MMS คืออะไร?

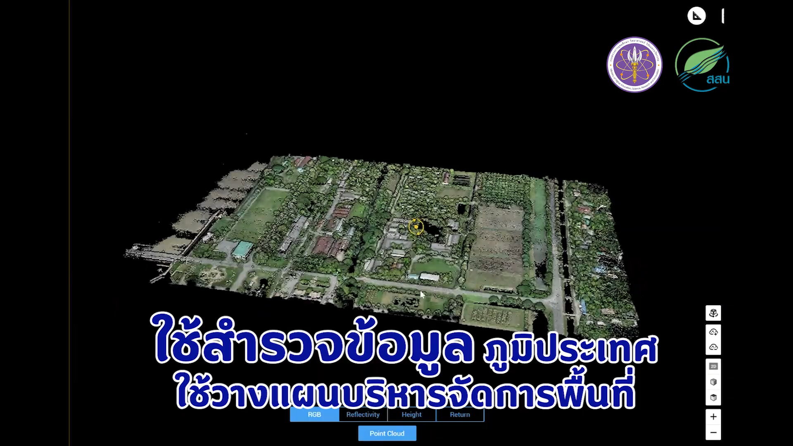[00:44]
าะสมรวมทั้งได้พัฒนาระบบแสดงแผนที่3มิติความละเอียดสูงสามารถเข้าถึงแผนที่3มิติได้ผ่านทางออนไลน์บนเว็บไซต์